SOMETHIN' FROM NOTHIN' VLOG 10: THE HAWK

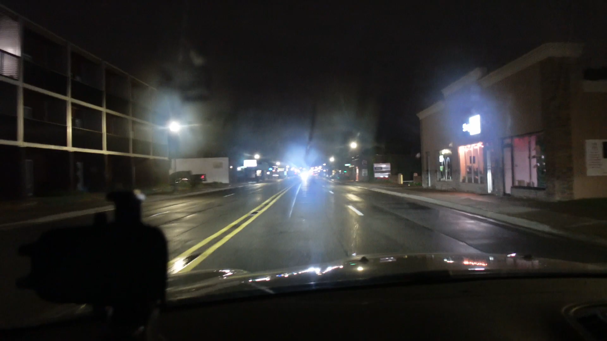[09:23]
So I'm riding around trying to see if there's a side street close to the main street